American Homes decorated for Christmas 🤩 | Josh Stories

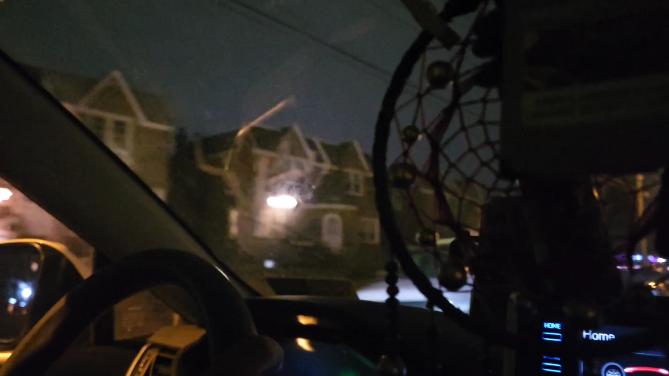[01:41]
ഈ വീട്ടുകാര് എപ്പോഴും ലൈറ്റ് ഉണ്ട് അവർക്ക്.
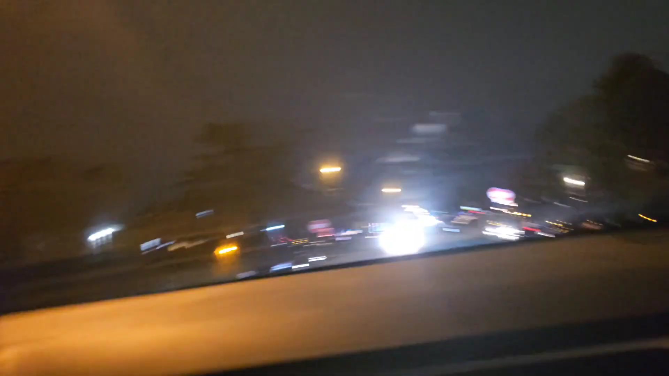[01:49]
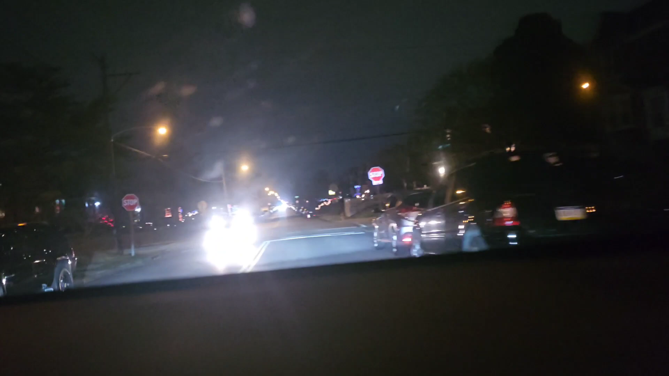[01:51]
എനിക്ക് തന്നെ ഇവിടെ ഇന്ന് എക്സ്ട്രാ 2 ലൈറ്റ് ഇട്ടിട്ടുള്ളു എന്ന് തോന്നുന്നു, അല്ലാതെ അവരെപ്പോഴും ഫുൾ ലൈറ്റ് ഇടാറുണ്ട്.
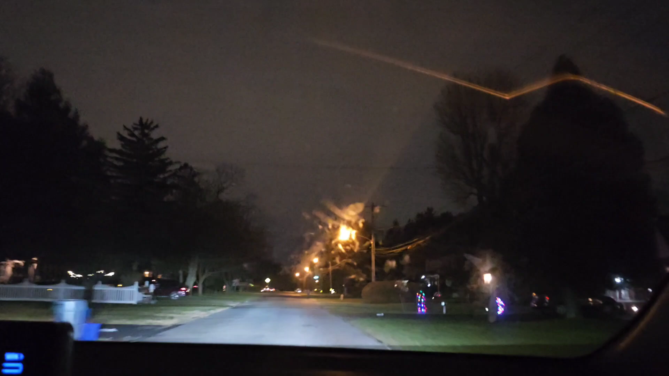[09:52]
എല്ലായിടത്തും ലൈറ്റ് ഒക്കെ ആയിട്ട്. ഭയങ്കര വടക്കം പൊട്ടിയിലായിരിക്കും ക്രിസ്മസ് ഉണ്ടെന്ന്.